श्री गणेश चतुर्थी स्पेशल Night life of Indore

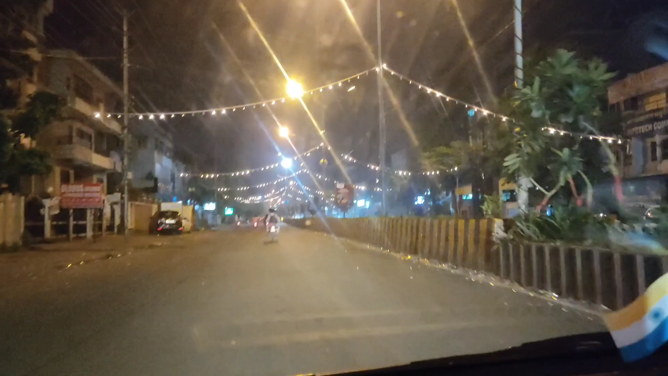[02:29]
ये आ गया हमारा खजराना मंदिर का गेट।
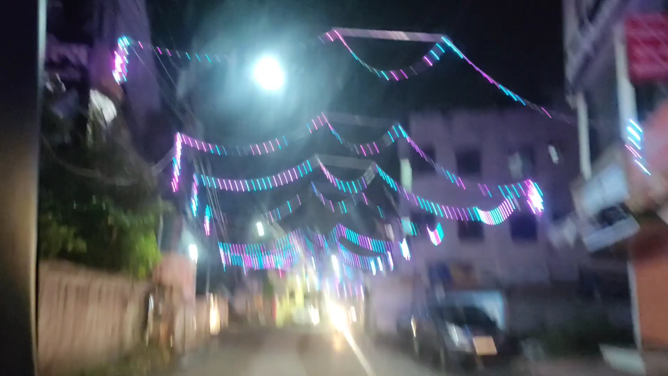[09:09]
गणेश जी के स्वागत के लिए हमारे इंदौर शहर में गली गली इसी तरह की लाइटिंग की जाती है और 10 दिन का जो उत्सव रहता है वो काफ़ी धूमधाम से मनाया जाता है।
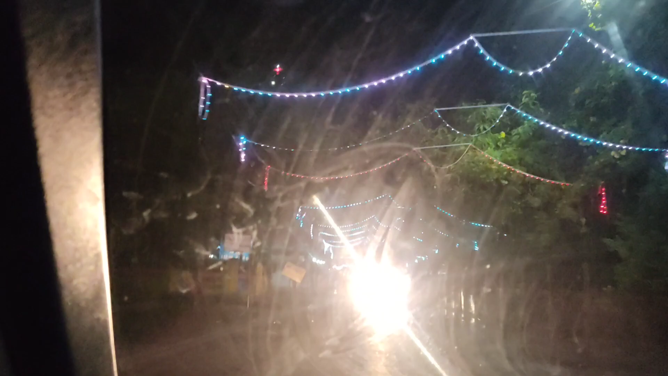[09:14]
खजराना मंदिर के दर्शन करने के बाद हम खजराना चौराहे से
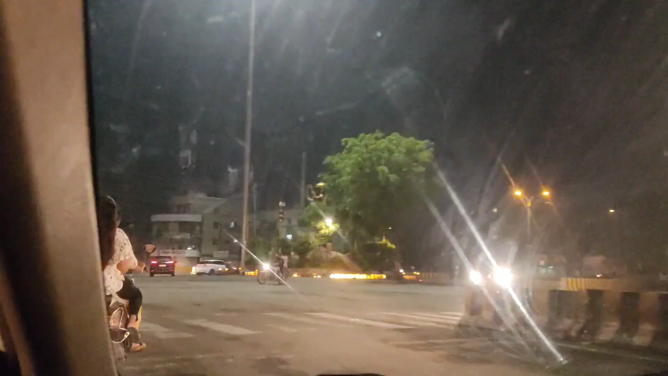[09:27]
ये देखिए ये खजराना चौराहा, और यहाँ पर भी आनंद बाजार में गणेश जी की मूर्ति थी,
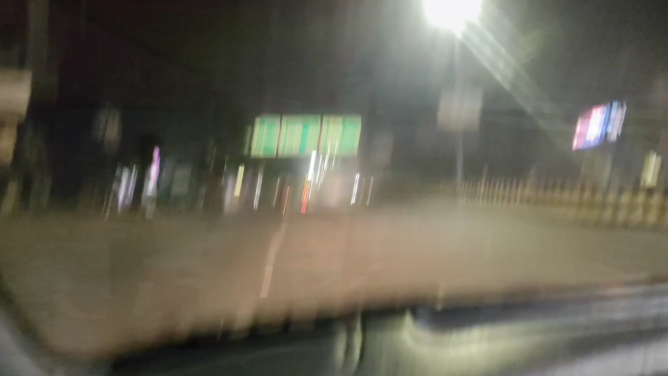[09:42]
ये यहाँ पर भी गणेश जी की मूर्तियाँ बिक रही है,
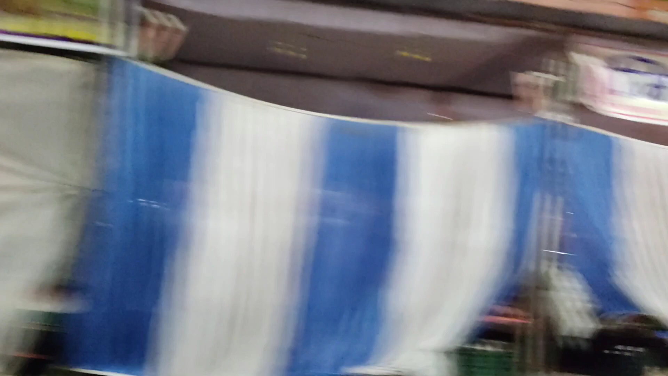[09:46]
मालवा मिल चौराहा है, काफ़ी गणेश जी की मूर्तियाँ थी, अभी तो रात को 2:30 बज रही है इस वजह से इस तरह की हालत है।
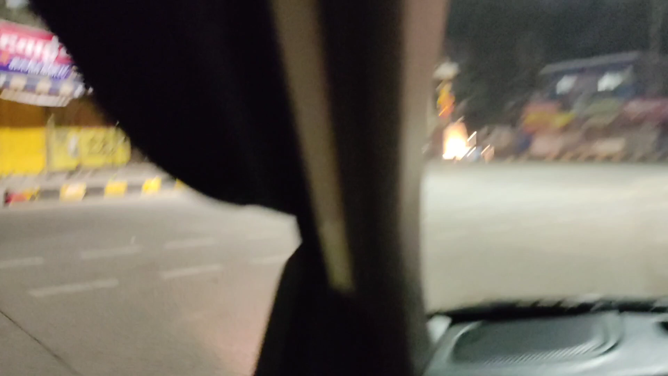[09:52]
ये मालवा मिल चौराहा है इंदौर का, और यहाँ से ये शिवधाम परदेसीपुरा पे देखिए रौनक,